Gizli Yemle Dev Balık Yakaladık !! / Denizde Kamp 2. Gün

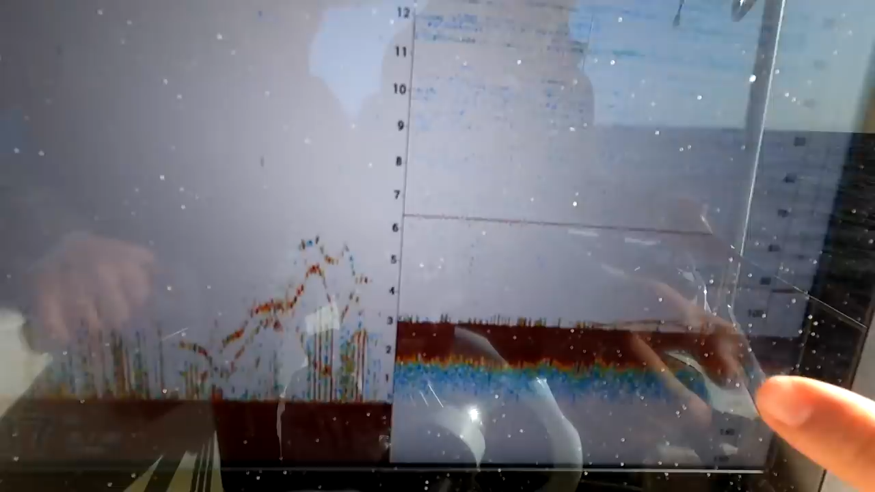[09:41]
balıklar mera'ya girdi Bakın bu da zoomlu hali Dipten 5 metreye kadar Kuzu sürüleri teknenin altına girdi şu an Jikim de aşağıya iniyor